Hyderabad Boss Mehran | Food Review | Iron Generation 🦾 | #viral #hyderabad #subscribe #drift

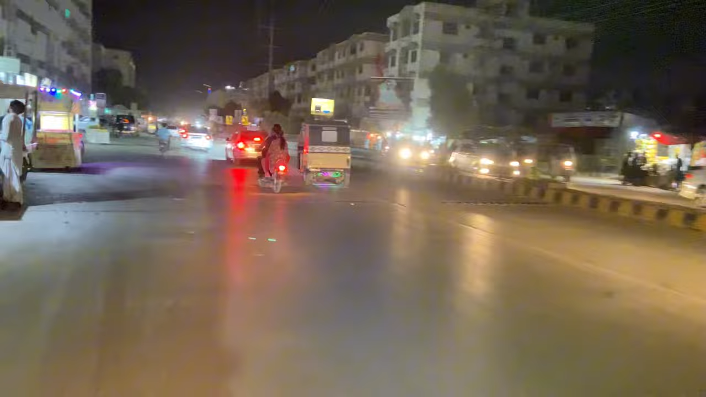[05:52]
बाकी अभी हम रस्ते पर ही हैं, नसीम नगर रोड पर हैं, अभी जा रहे हैं यार घर की तरफ ही जा रहे हैं।